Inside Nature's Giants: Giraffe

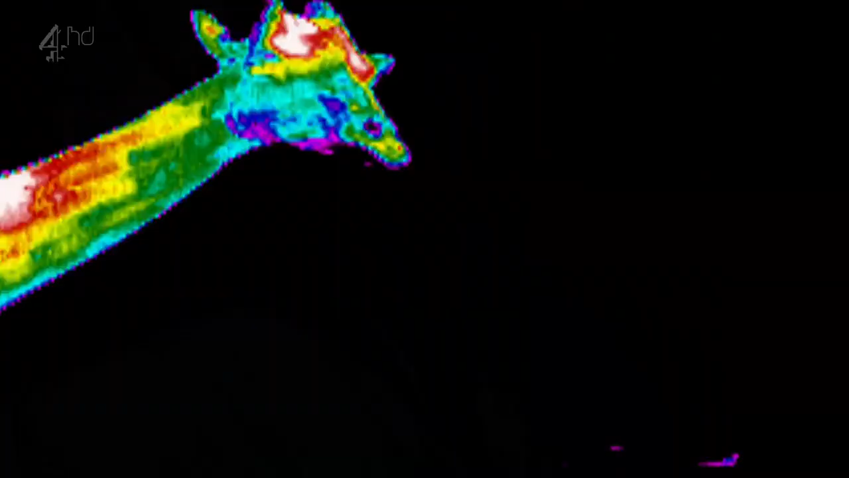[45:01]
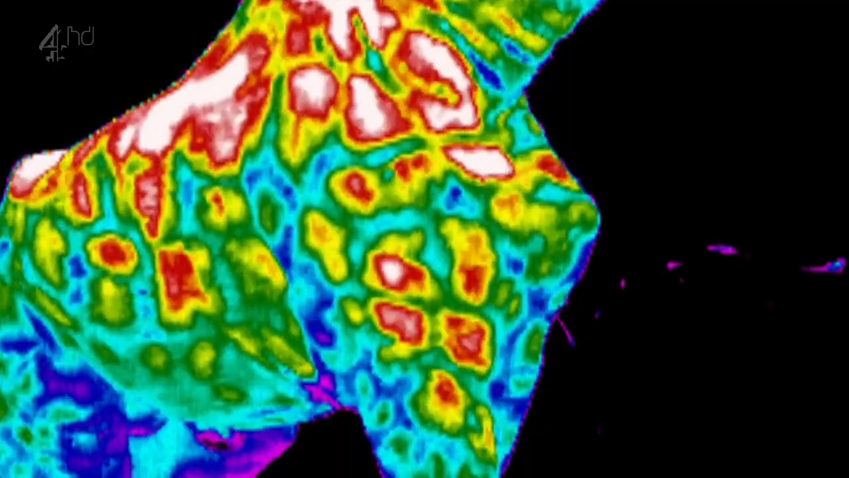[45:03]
If you can see the patterns here, our thermal imaging camera was showing up how these were glowing brightly. There's a lot of heat coming from those.
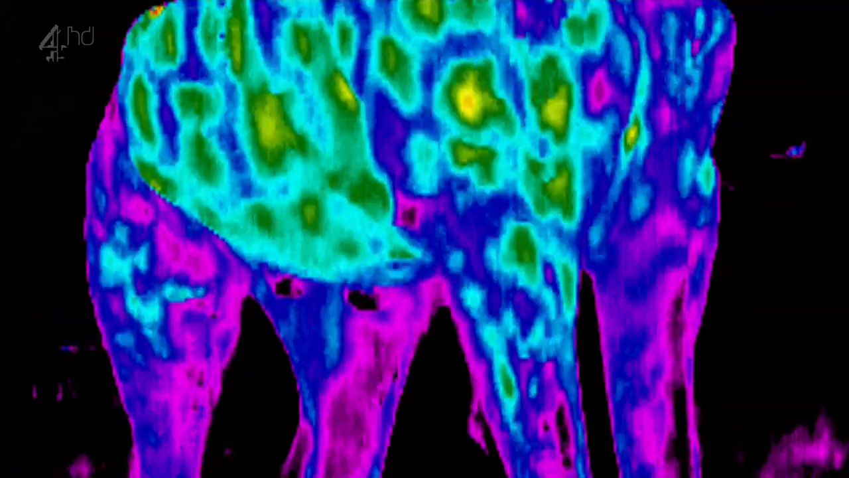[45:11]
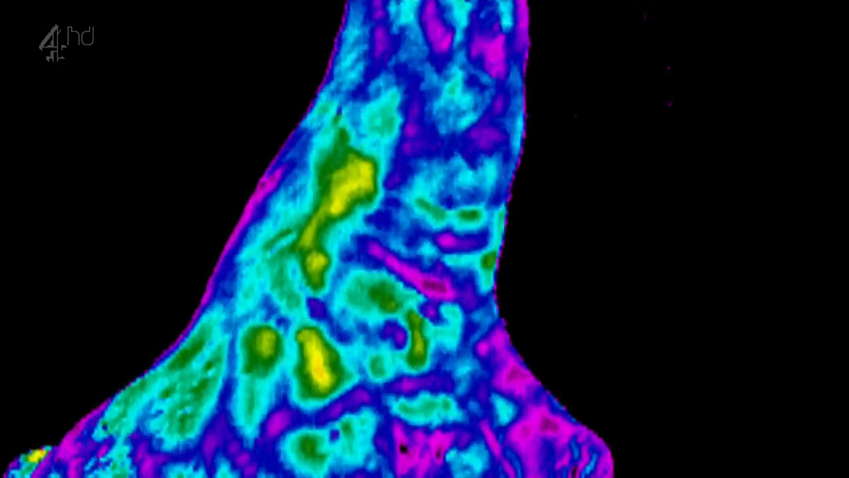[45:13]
And the longer the neck, the more surface area available for these heat-losing patches.
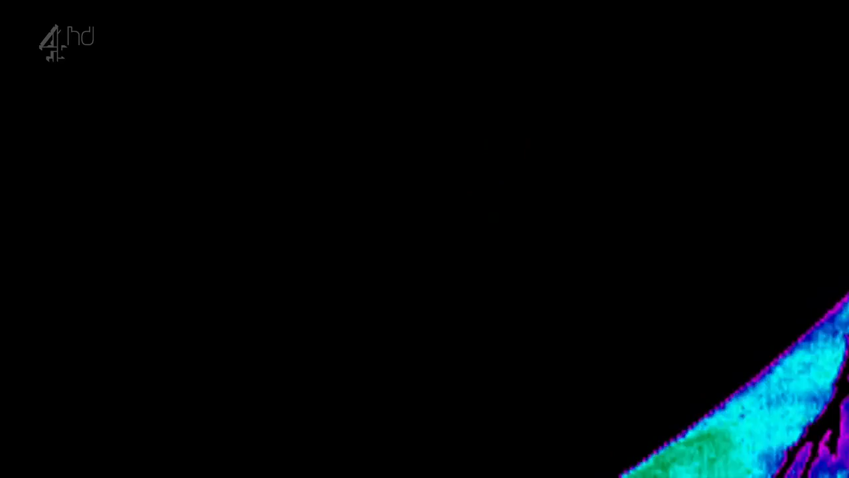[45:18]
If you want to keep yourself cool in somewhere like Africa, having a long, thin body is a good way of doing it.